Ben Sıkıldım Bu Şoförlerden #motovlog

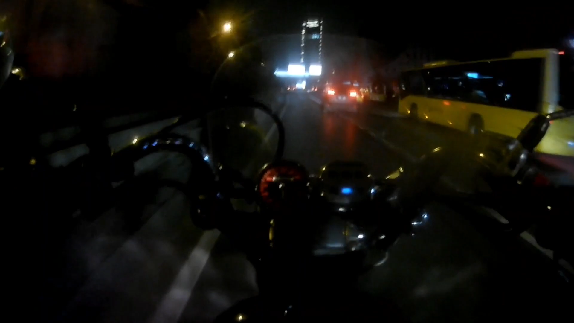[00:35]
Bir motorcu dibinden geçer, bir taksi üstüme sürer, bir minibüs önüme kırar. Bu ne kardeşim ya?